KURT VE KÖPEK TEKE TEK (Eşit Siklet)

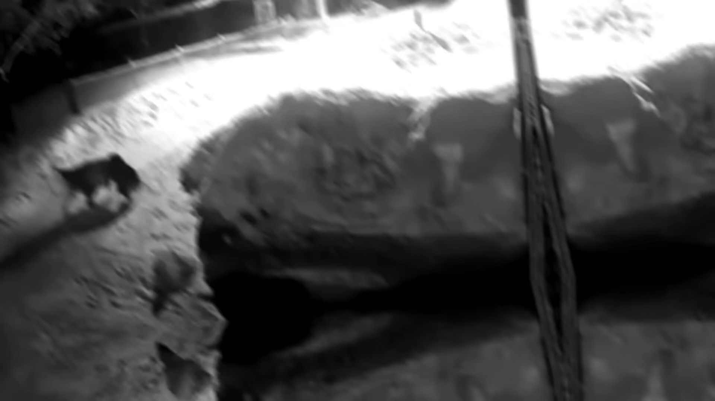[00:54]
İlk videomuz av ve avcı arasında. Av olan köpek, avcı kurt.
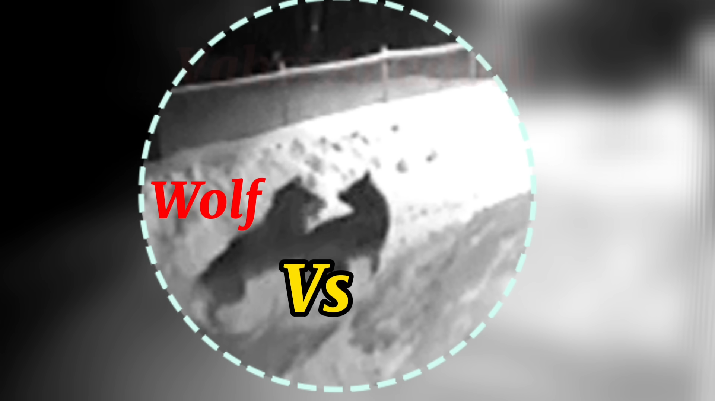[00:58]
Şöyle görselinde gösteriyorum. Köpeğin görünüşü sizi aldatmasın.
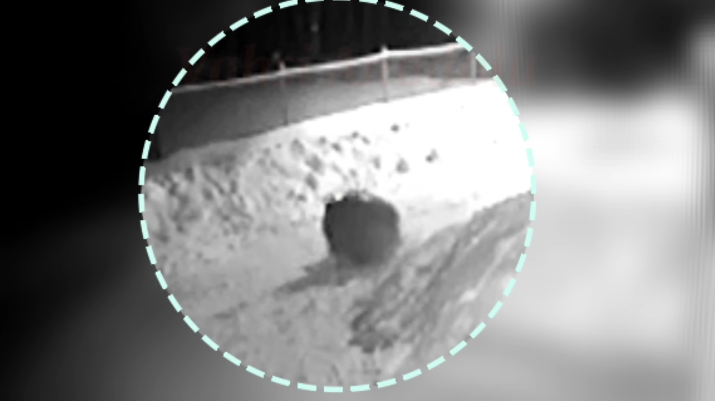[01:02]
Kesinlikle bir köpek. Aynı sigletteler. Gecenin zorluğunu kucaklamış durumdalar.
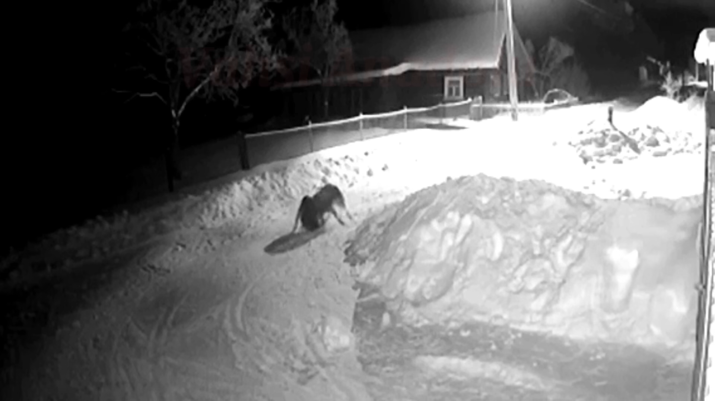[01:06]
Ancak kurtlar geceden daha zor ve zorlayıcı bir avcılardır.
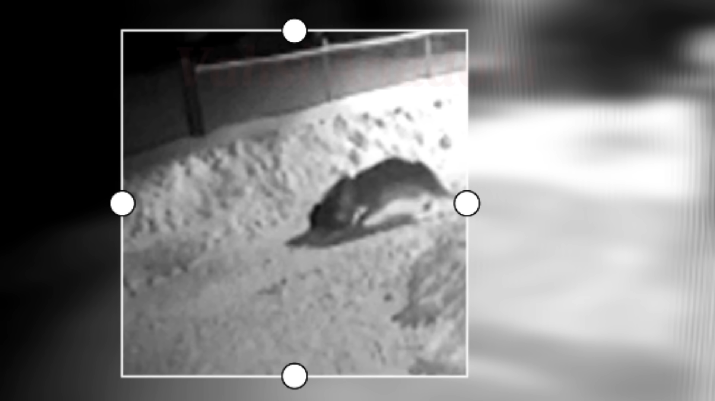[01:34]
Tabi videonun sonunda kurt galip geliyor arkadaşlar.
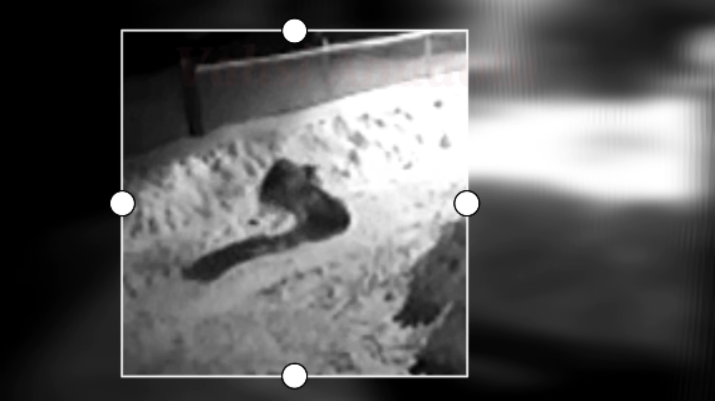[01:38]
Çok şiddetli olduğu için paylaşamıyorum, risk alıyoruz.
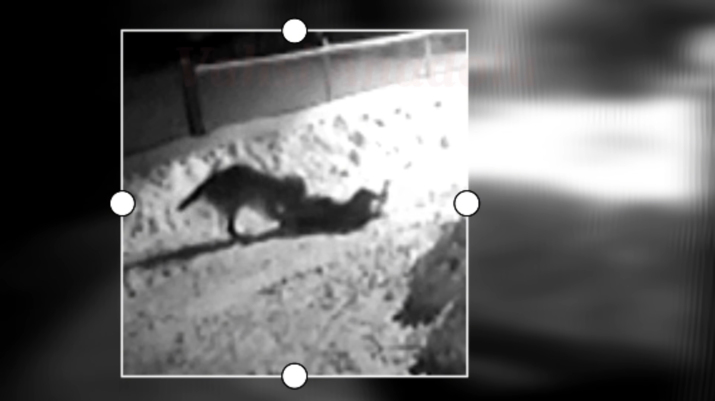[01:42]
Bundan dolayı zaten videoları beğenmenizi rica ediyorum.
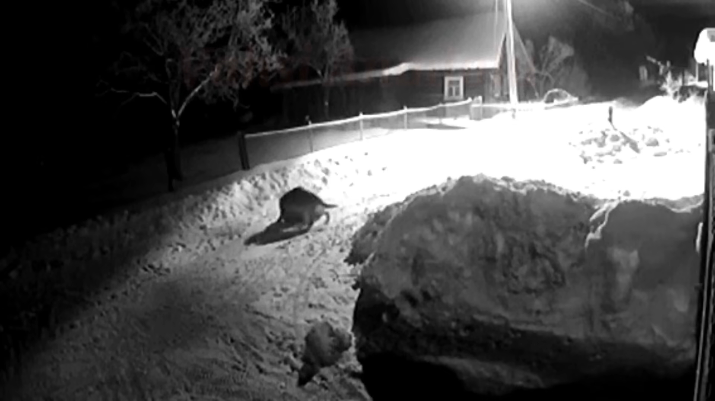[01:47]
Devam ediyoruz. Ardahan'dan güzel bir görüntü. Güzel dedim ama işler acısı tabii.
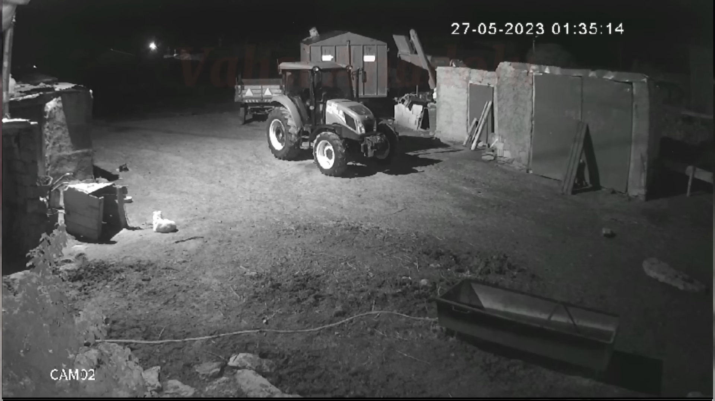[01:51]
Fino kurdu fark etti. İki farklı açıdan göstereceğim.
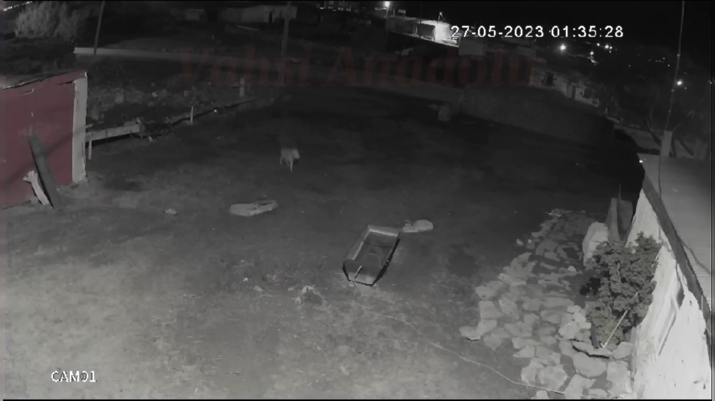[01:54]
Gayet HD bir görüntü. Şimdi kurt her şeyini riske attı. İnsanların olduğu bir bölgeye girdi. Şu an çekiyor. Sol tarafta bakın, orada bir de kangal var. Görüntüyü izliyor. Az bir başı göründü. Yuvanın sesi kurtları ürküttü. Net bir görüntü olduğu için sizlerle paylaşıyorum. Sonu hüsran tabii. Uzun soluklu bir mücadele. Gece boyu devam ediyor. Şu an yakından izlemenizi istiyorum.
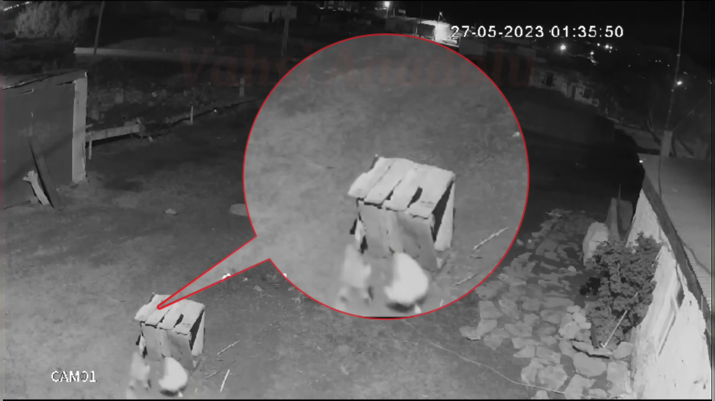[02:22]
Köpek boyutuna göre olağanüstü bir direniş gösterecek arkadaşlar. Diğeri arkada bekliyor. Gizlilik önemlidir. Kurt ise çok refleksli bir canlı. Çünkü ani refleksler hayat kurtarır. Kurtlar köpekler gibi değildir. Isırılmak istenmezler.
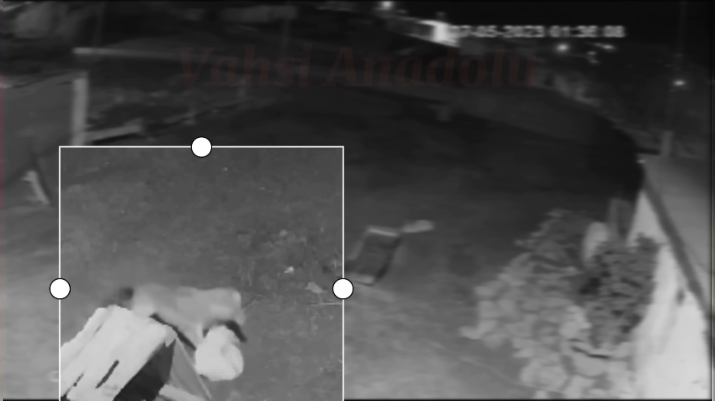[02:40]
Çünkü bunun sebebi onları iyileştirecek bir sahibi yok. Gayet aslında doğal bir durum. Avcı ve av arasındaki kıyasıya bir mücadele. Kurt kaybettiği gücünü toplamak için savaşmak zorunda. Ama ani refleksleri çok mükemmel.
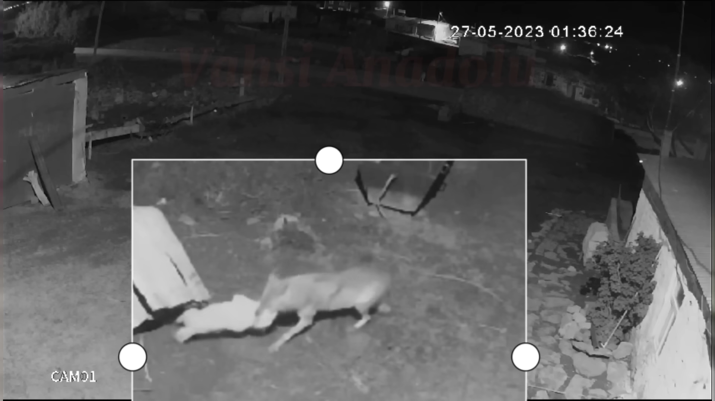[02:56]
Fino da gerçekten mükemmel bir direniş gösterdi. Biraz da yuva buna izin vermiyor.
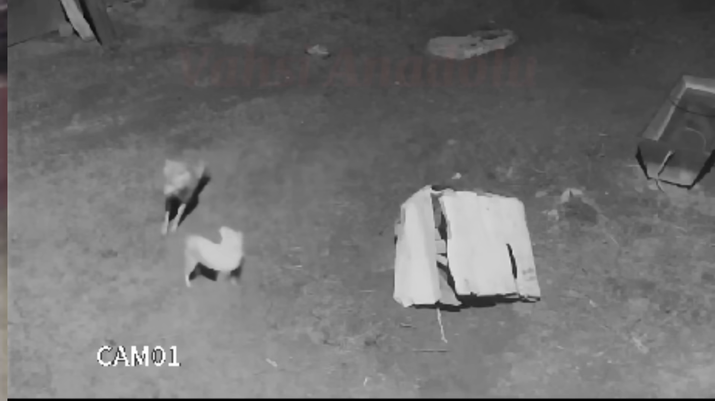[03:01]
Şimdi ağır çekimde bakın reflekse. Gerçekten çok köpek avlamış belli. Köpek etine alıştığı için zaten burayı tercih etti. Bakın reflekslere bakın. Orada kangal var, ona saldırmıyorlar. Çünkü Fino onların için daha kolay ulaşılabilir bir av ama yuvada bağlı olmasına anlam veremiyor. Kendi de yoruldu. Yuvayla birlikte götürmeye çalışıyor. Hiçbir şekilde kendini ısırmıyor. Isırılmasına asla izin vermiyor. Çok da çekingen bakın.
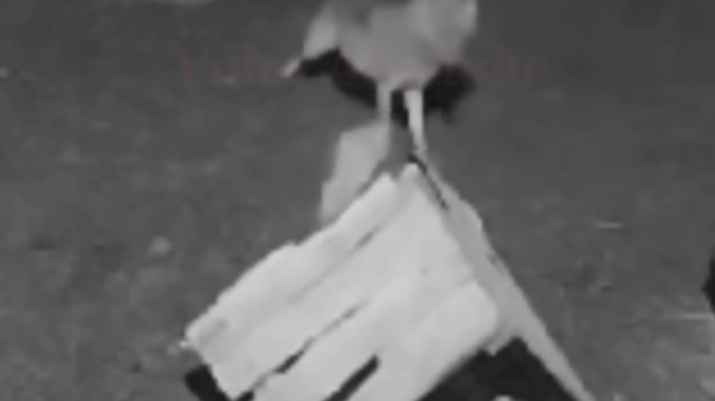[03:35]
Bir tane orada Fino onu ısırdı. Bir daha ısırdı.
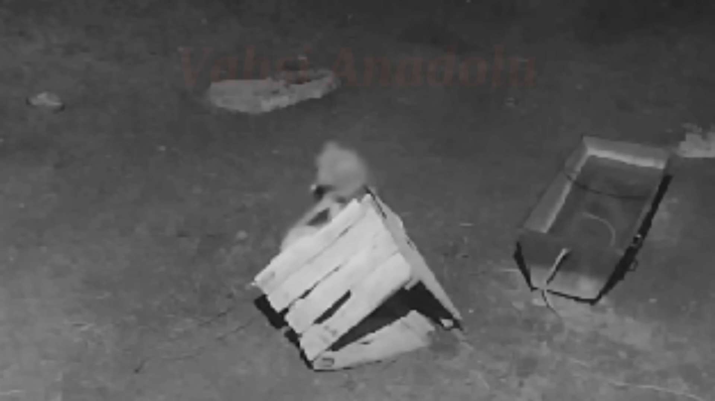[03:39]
Ama şimdi birazdan avcı içgüdüsüyle bir boğaz ısırığı alacak. Birazdan onu yapacak. Hızlı ve kansız bir ölüm. Aldığı gibi ödülünü götürüyor. Diğer arkadaşı orada bekliyor. Bakın.
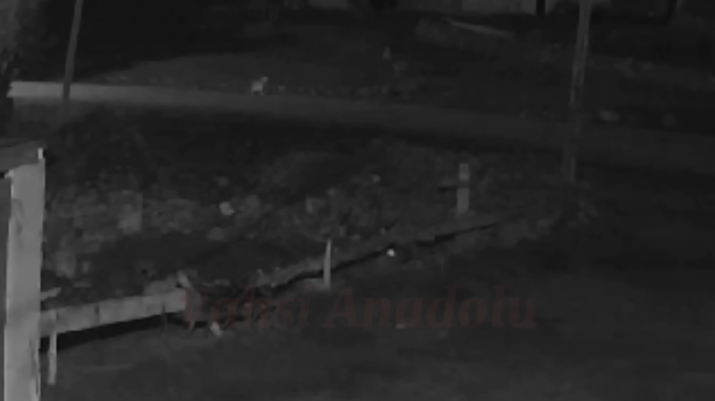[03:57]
Birlikte şu an kayboldular. Devam ediyoruz. Ardahan'dan Deli Çoban Kenan Demirel abimizin gönderdiği bir video.
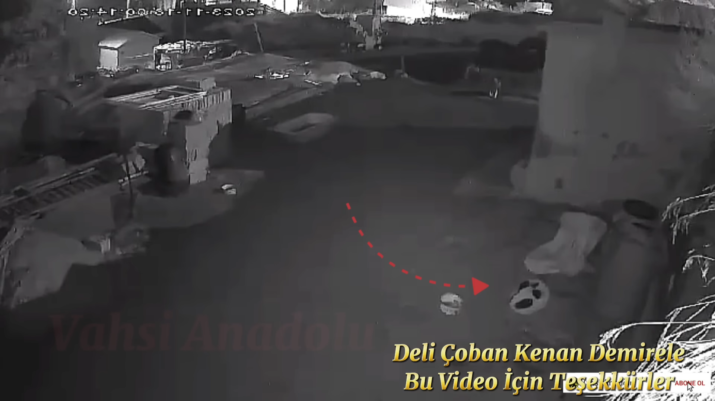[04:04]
Karanlığın içinde ışıldayan zarif gözler. Köpekler yine Anadolu'nun sunduğu kolay nimettir.
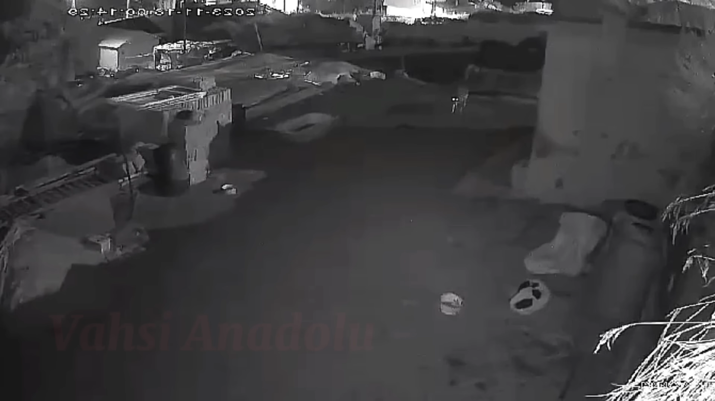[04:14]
Ve ikonik gezgin bir kurt yaklaşıyor avına doğru. Köpek uyuyor. Evet, şu an diğer yardımcıları da geldi. Köpek ama kurtçu bir köpek. Bakalım ne olacak? Hemen fark etti. Kokusundan bildi. Evet, saldırıyor. Kurtlar ama yine ısırılmak istemiyor.
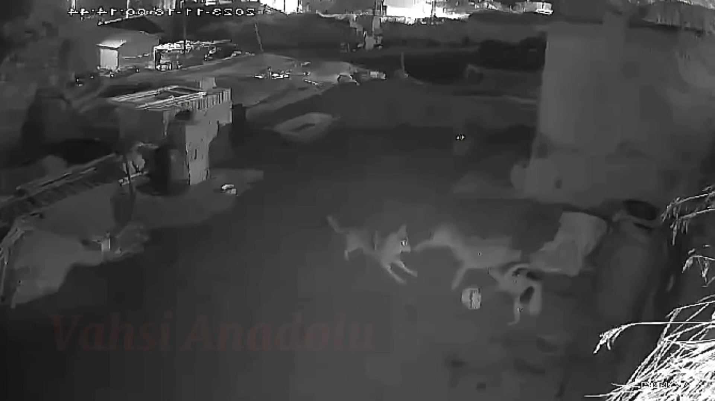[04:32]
Diğer kurt boyuna saldırdı. Kurtların kafası görüyorsunuz arkadaşlar. Normal bir köpeklerin çok büyük. Kurtlar çok hızlı bir şekilde kaçtı. Sebebini hemen size göstertiyorum. İnsan geldi. Kurtların en çok korktuğu varlık. Köpek şanslı gününde ama eminim kurtlar burayı tekrardan ziyaret edecek. Bundan dolayı arkadaşlar böyle şiddetli videolar paylaştığım için sansür yiyebiliyoruz. O yüzden beğenmeniz ve yorum atmanız çok önemli. Devam ediyoruz. Kayseri'de ağla giren kurtlar bu sefer gözleri dönmüş.
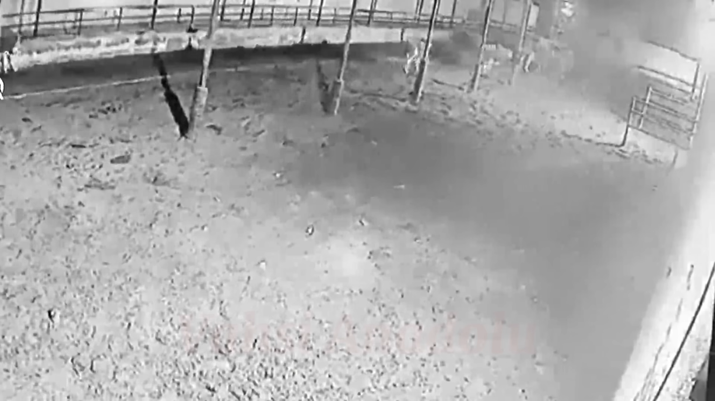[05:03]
Çok çok büyük ineklere saldırıyor ama inekler burada dayanışma içerisinde. Şimdi bir tane buzağı tuttular ama yardımcı inek geldi. Evet, kurtlara kafa tutuyor. Sanki Afrika'da aslan ve boğa yarışması izliyoruz. Kapışması. Evet, bir tanesini vurdu inek. Yukarı çıktı. Ancak kurtlar şimdi birileri hedef karıştırıyor.
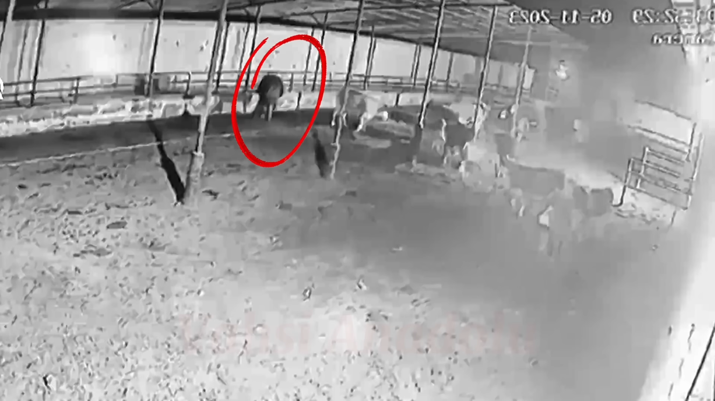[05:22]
Diğerleri seyirci gibi izlerken şimdi buzağa doğru saldırdılar. Diğer kurtlar da geldi. Arkadan biri gözetliyor.